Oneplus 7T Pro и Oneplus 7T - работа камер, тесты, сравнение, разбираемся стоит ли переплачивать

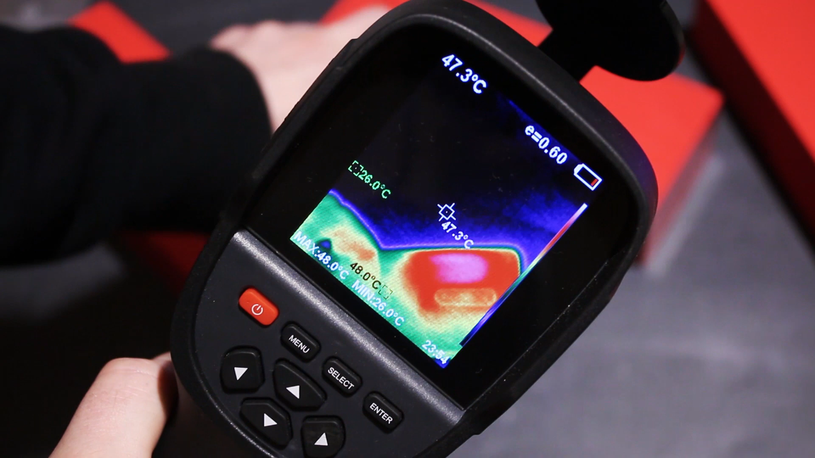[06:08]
On screen: spot 47.3°C, max 48.0°C, min 26.0°C
Тут это стандартное место, верхняя часть корпуса, но по температуре даже после больших нагрузок ничего криминального. Пальцы смартфон не обожгёт, и без нагрузки он полностью остынет за пару минут.